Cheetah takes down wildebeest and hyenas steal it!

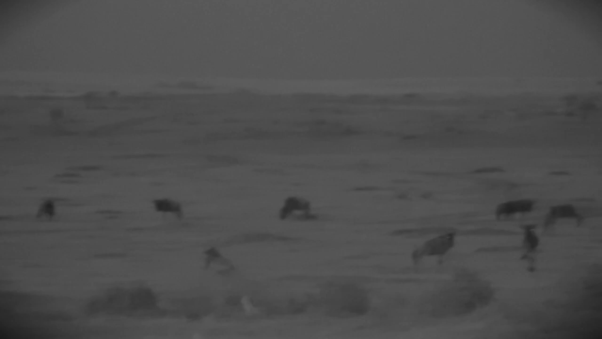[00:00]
Here we have yet another young wildebeest at the sharp end of the musketeer thrust and again the poor antelope's friends look on with gormless astonishment as the kill takes place right in front of them. Soon the hyena are at the carnage but this time the attack is as an aggressive group.
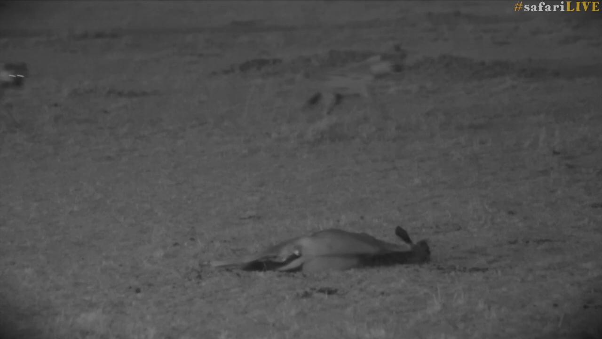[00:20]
The cheetah have no choice here but to flee the much more powerful jaws and coordinated attacks of the hyenas. Are you addicted to Africa?